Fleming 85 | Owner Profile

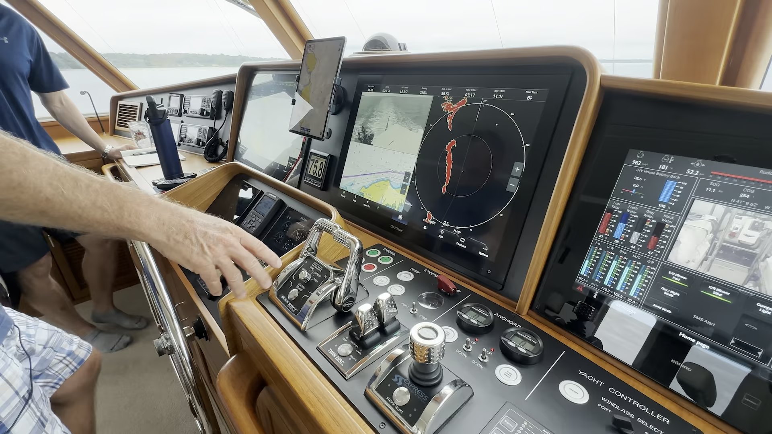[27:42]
sorry thruster controls here but then i've got a joystick here and then one on
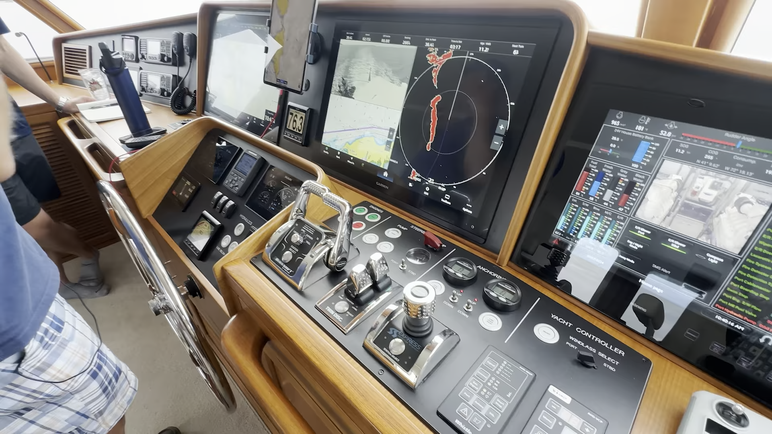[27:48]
either wing here outside these doors okay one in the back corner there four so if you're um backing